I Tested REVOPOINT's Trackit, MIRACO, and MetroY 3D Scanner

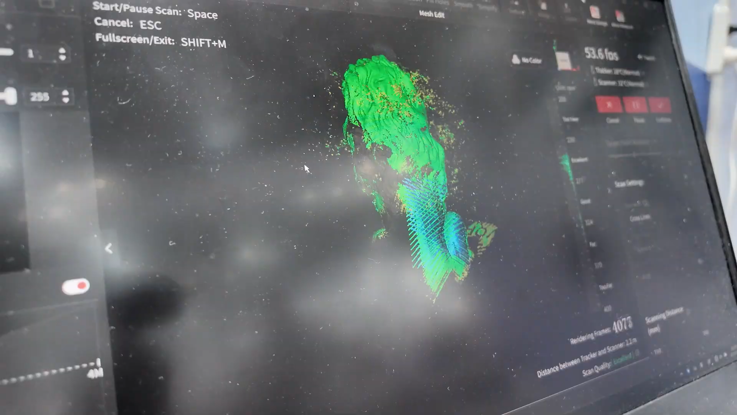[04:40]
This means that you don't have to have markers on the object being scanned because the track kit knows when the scanner is like this or when
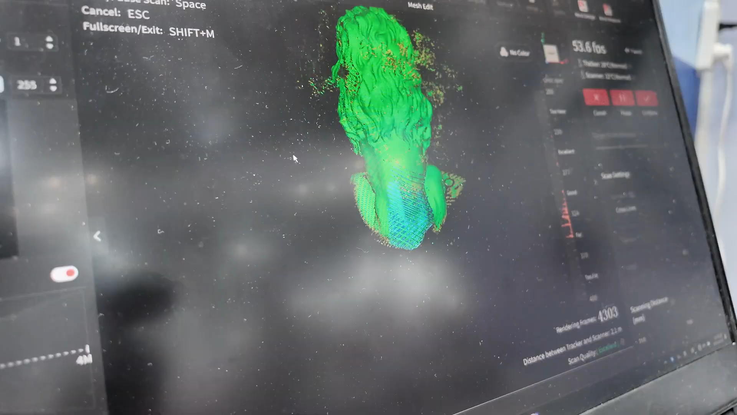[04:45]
it's rotated like this or like this anywhere in space.